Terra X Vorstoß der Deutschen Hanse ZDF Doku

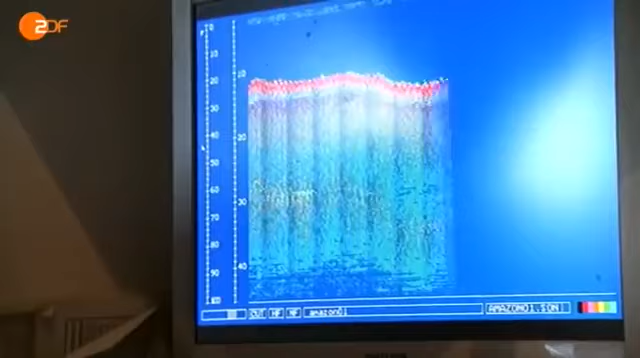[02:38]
Eine Anomalie am Meeresgrund. Mit Bojen wird die verdächtige Stelle markiert.